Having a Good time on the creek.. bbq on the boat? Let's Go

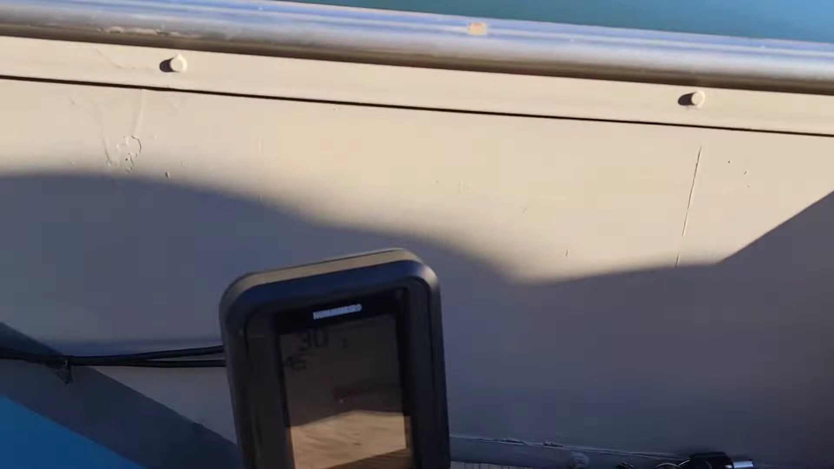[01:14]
45 45 degrees 30 feet deep right here
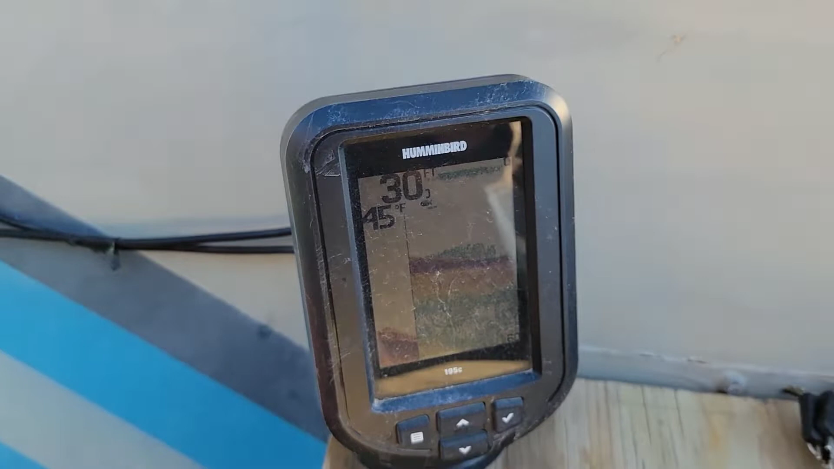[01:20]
showing fish but we haven't seen nothing yet but that's all right cuz